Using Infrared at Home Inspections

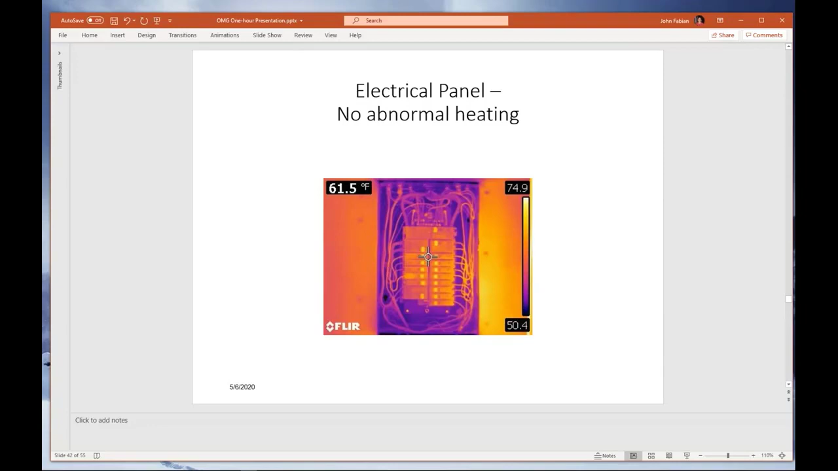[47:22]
On screen: spot 61.5°F
This is an occupied home with nothing. No thermal anomaly. But don't put your thermal blinders on. Here's the one I told you about. This is from Bradley Scott in the Orlando Florida area. 527 degrees at the main lug in this electrical panel. And how do I know it's a connection and not a load issue? Because it's hotter at the connection. And as I travel the wire away, the thermal gradient that I was talking about with the water.
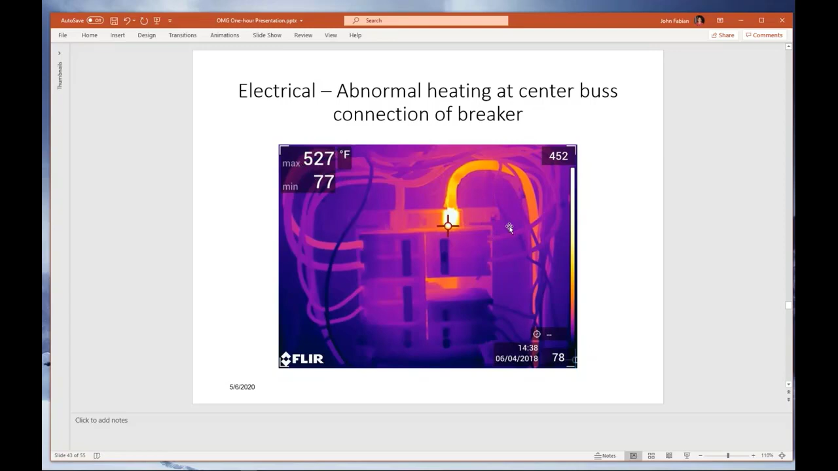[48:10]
On screen: max 527°F
And we often analyze that thermal gradient to identify conductive issues. And this is a conduction problem. This is a high resistant connection causing this kind of temperature. How to prioritize it. How to report it. You can see this was from almost two years ago. That's the one I showed you in the opening slide.
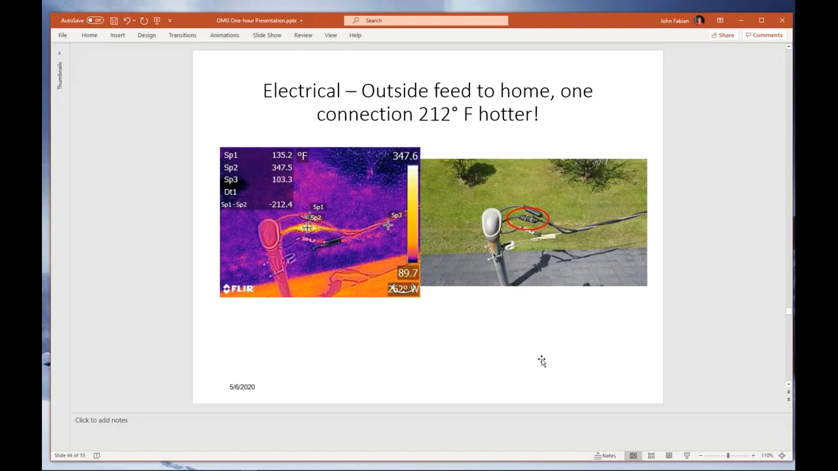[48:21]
A hot pool pump. 213 degrees Fahrenheit. Insect vermin. Bees nest in a roof line.
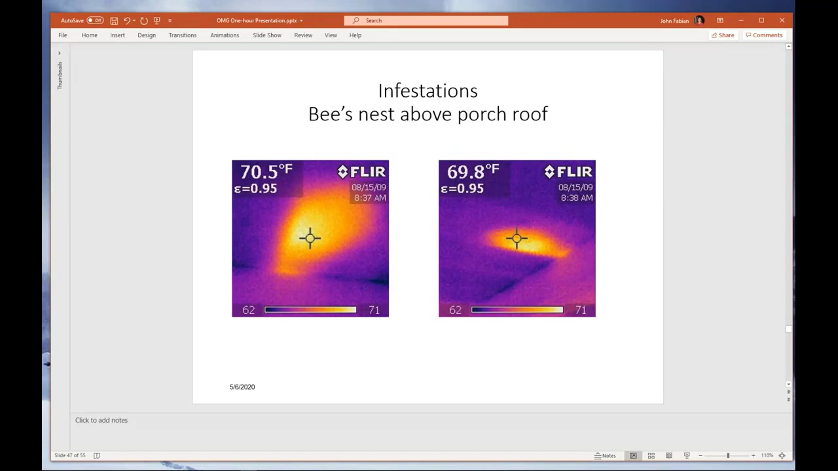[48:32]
Bees nest. Hey Bill. Yes. A couple slides back.
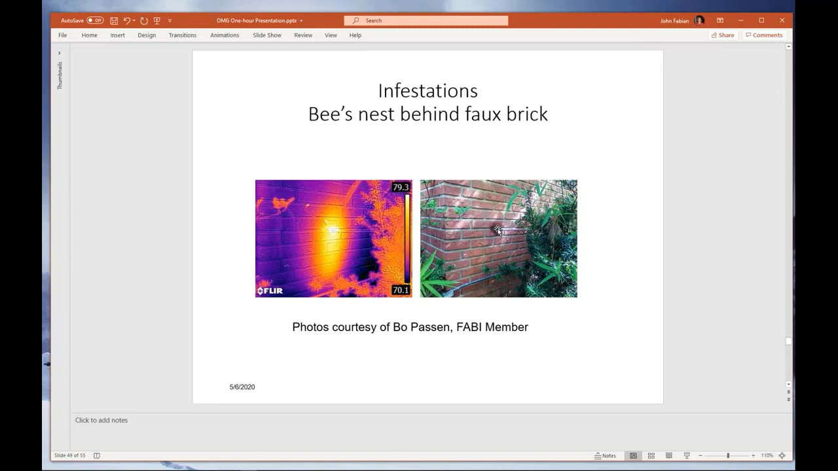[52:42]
And the bees, he said he was doing his visual. And he got here and the bees are flying in and out. There's the siding that I showed you the thermal image in the opening slide. Home inspector in the Detroit area said it took him three visits to figure out what was
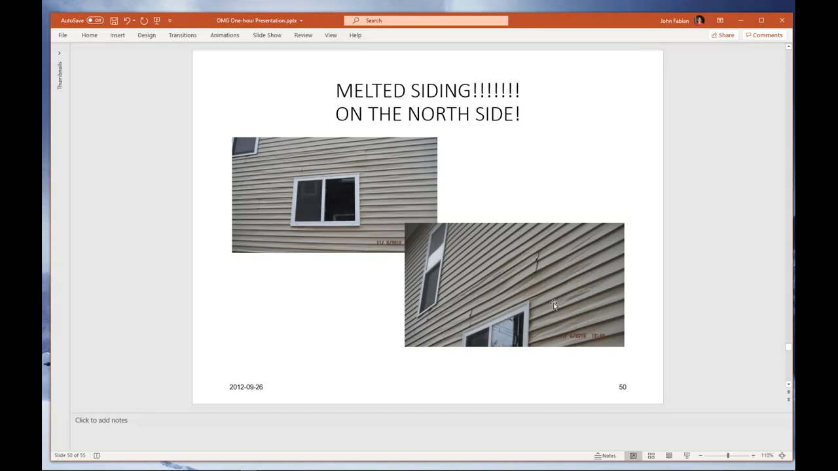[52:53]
what could possibly be causing the vinyl siding to be melting like this. And it was the next door neighbor's second floor window reflecting the
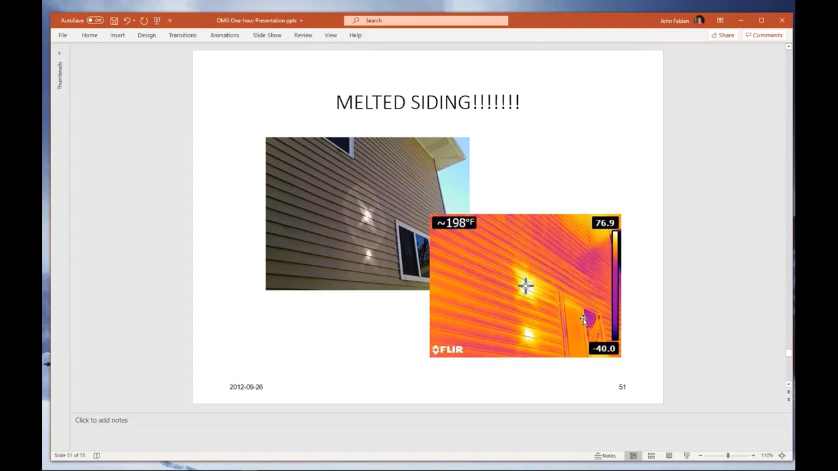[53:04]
On screen: spot 198°F
sun's energy off of that window onto the north side of this house. And he caught it, as you can see, 198 degrees in the shade.